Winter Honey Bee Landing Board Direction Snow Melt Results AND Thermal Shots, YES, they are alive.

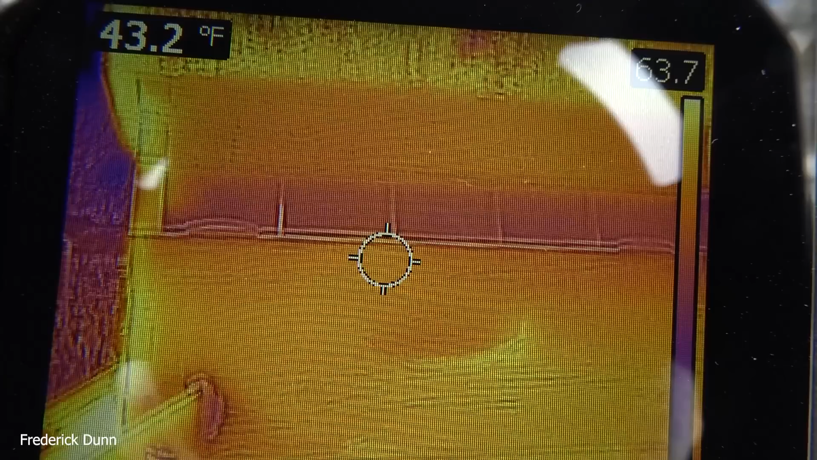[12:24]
On screen: spot 43.2°F
Here we get the thermals again. And we're just looking for the distance difference.
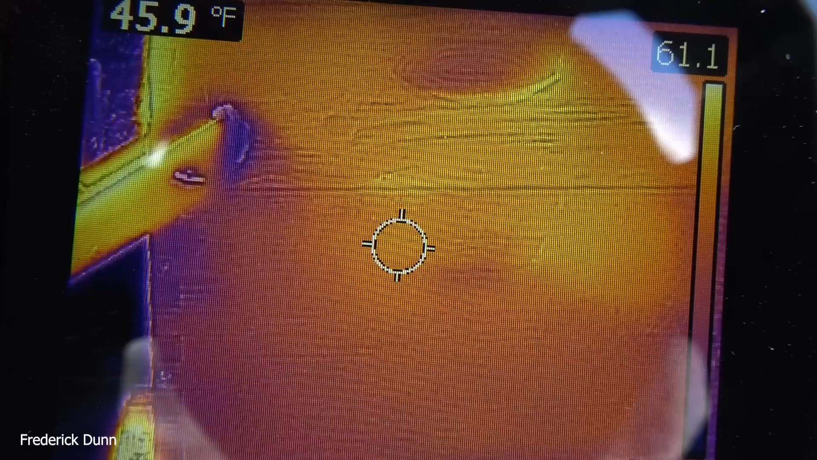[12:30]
On screen: spot 45.9°F
I'm sorry. 40 degrees drops to 44, 43. So they're up at the bottom of this medium super here.
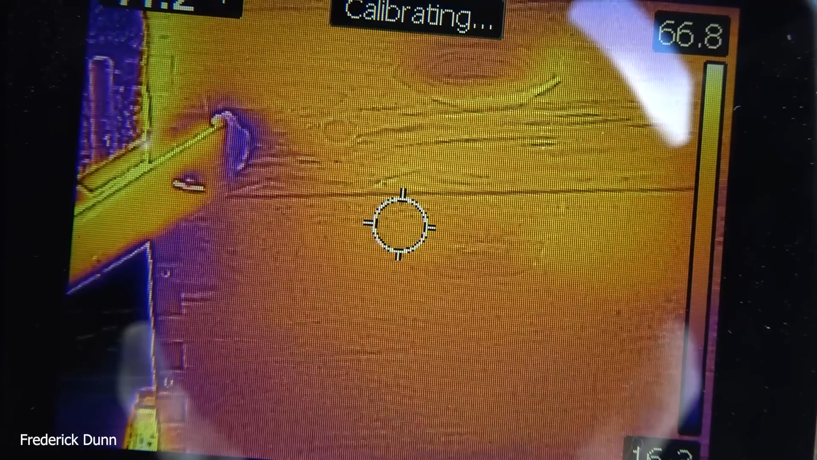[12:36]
Not bad at all.
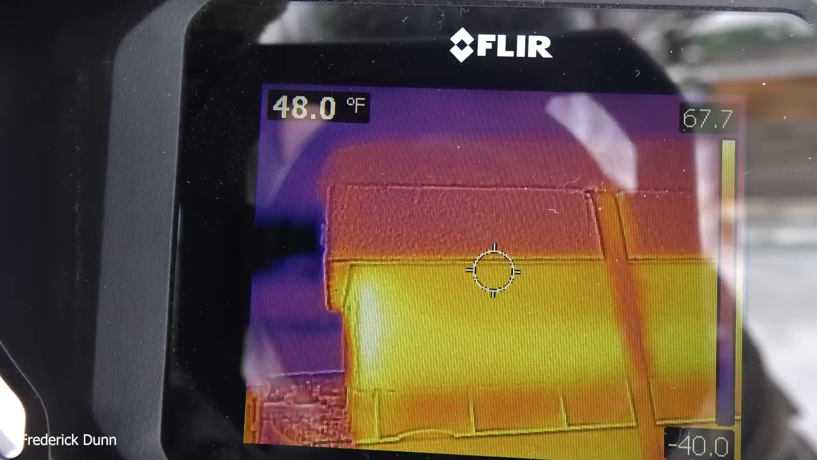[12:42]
On screen: spot 48.0°F
So signs of life. That's all we needed to know. There's the feeder shim, 52. But remember, it's being warmed on the left side there by the sun.
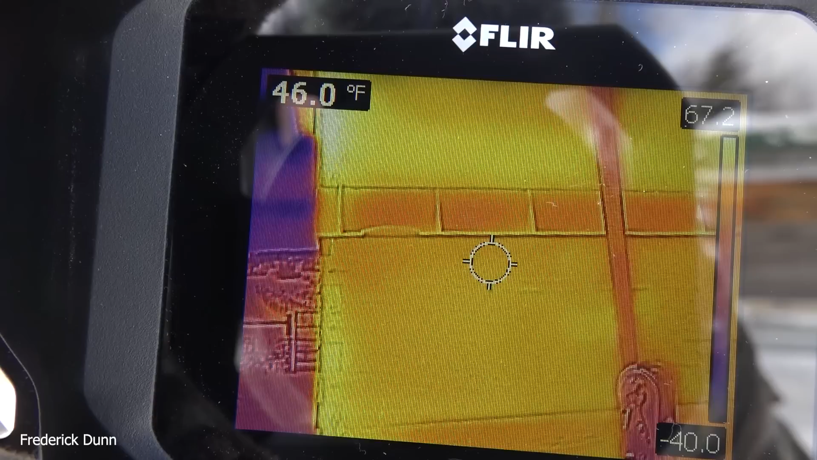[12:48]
On screen: spot 46.0°F
Drops to 48 there.
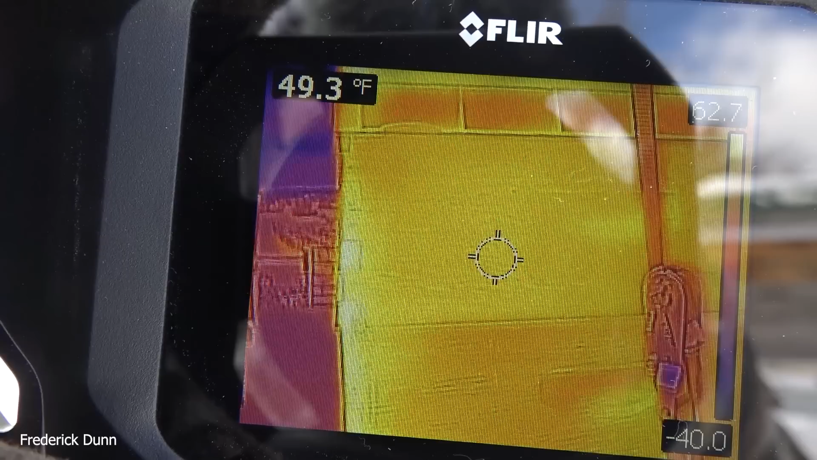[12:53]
On screen: spot 49.3°F
So if they got up into that feeder shim to feed on the fondant, it's actually warmer than it is based on the surface temperature, of course.
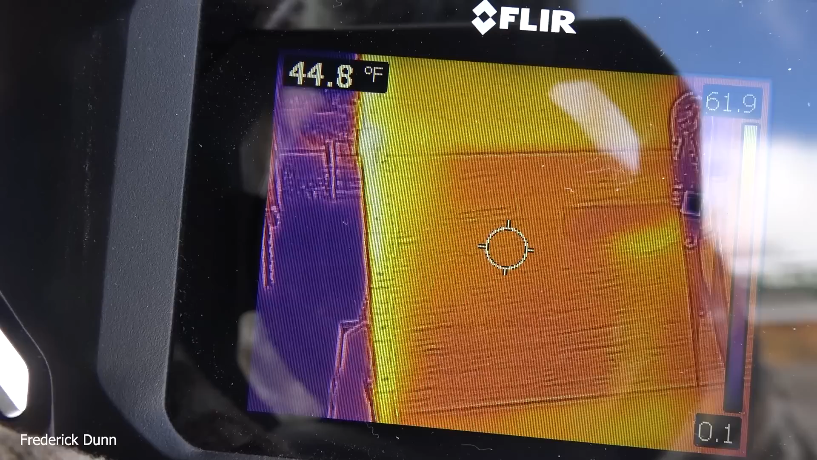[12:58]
On screen: spot 44.8°F
Warmer than it is on the lower boxes. So they would be encouraged to go up there and get their resources.
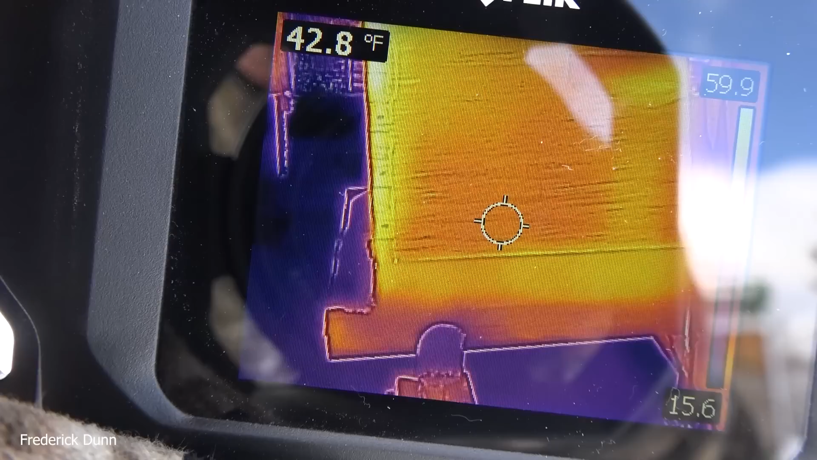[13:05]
On screen: spot 42.8°F
But as we scan slowly up and look for the temperature increase,
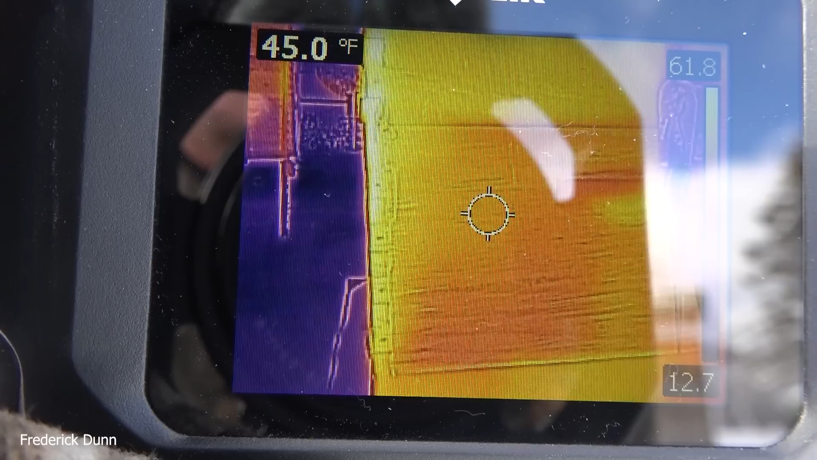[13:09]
On screen: spot 45.0°F
it'll show us right here, 45, where the cluster begins. So I think we're in good shape on all of these boxes.